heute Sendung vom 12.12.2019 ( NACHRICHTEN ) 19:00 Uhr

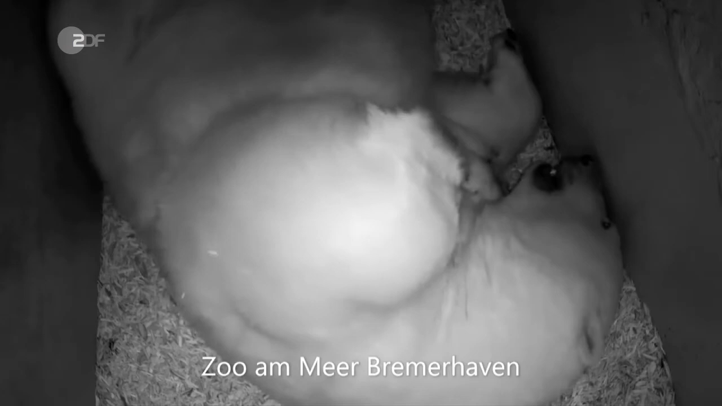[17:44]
Im Zoo am Meer in Bremerhaven sind Eisbärzwillinge zur Welt gekommen. Sehr selten sowas. Weltweit gibt es nur wenige junge Eisbären in Zoos. Noch kuscheln sich die beiden eng an Eisbärmama Valeska in der sogenannten Wurfhöhle. Bis zum Frühjahr bleiben sie da und danach können Besucher die Tiere in der Außenanlage an der Wesermündung bestaunen, wo sie dann frische Seeluft schnuppern können.